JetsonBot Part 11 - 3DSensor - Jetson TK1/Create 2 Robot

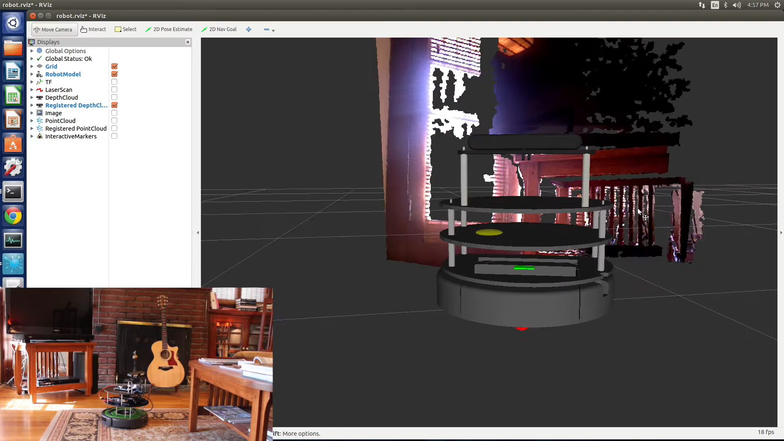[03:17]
All these items are fairly close.
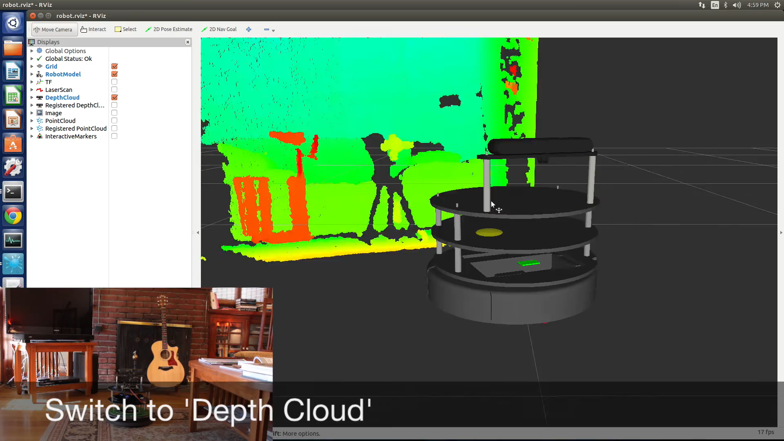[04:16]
Another way to look at the information is it has a color coded depth cloud like this. Notice that the frame rate now is keeping up. It's almost real time even though we haven't done any tuning
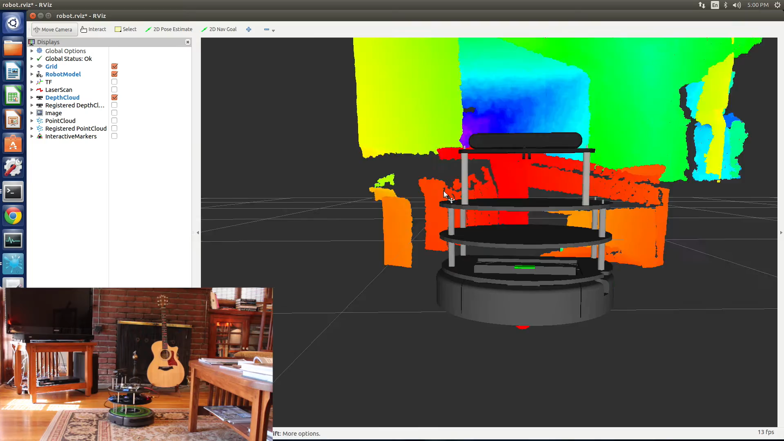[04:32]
to actually speed up the processing yet.
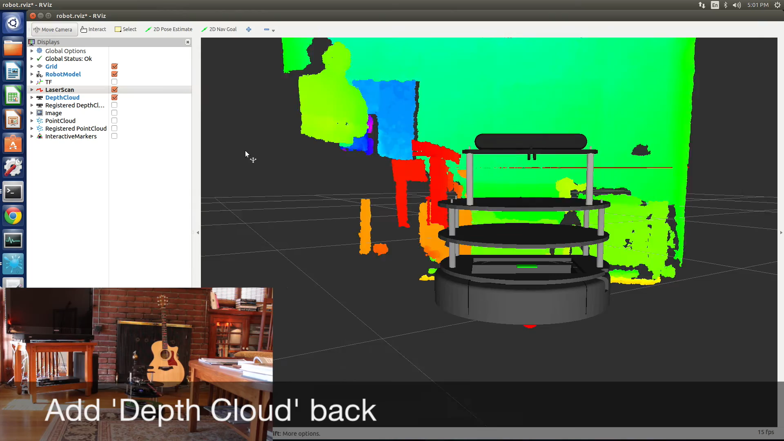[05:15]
And just turn the depth map back on. over there, no.